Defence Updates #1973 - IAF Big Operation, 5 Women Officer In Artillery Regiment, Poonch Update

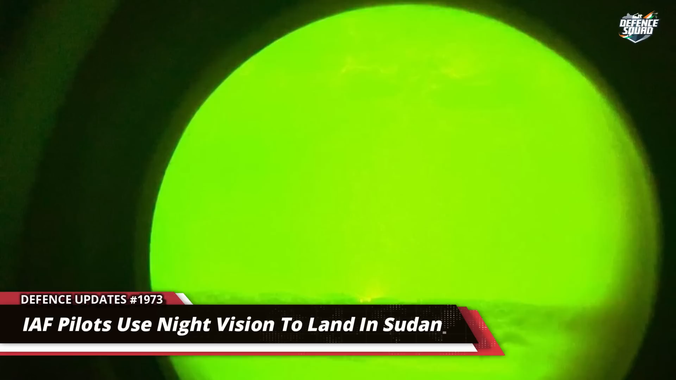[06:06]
यह इंडिन एरफोर्स के ब्रेफ पाइलेट्स ने नाइट विजन गॉगल्स का इस्तमाल करके सफलता पुरुवक ना के विल यहाँ पर अपने एरफोर्स को लैंड करवाया,